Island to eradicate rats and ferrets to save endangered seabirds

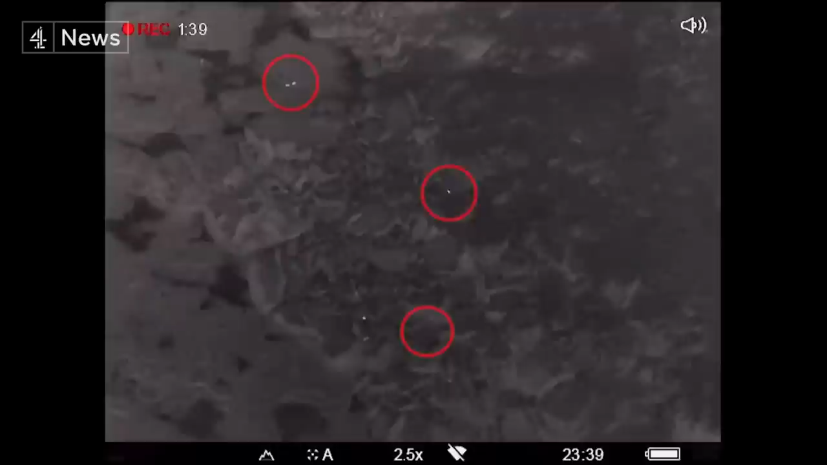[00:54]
But at the dead of night, nature's treasure is pillaged. White dots, brown rats.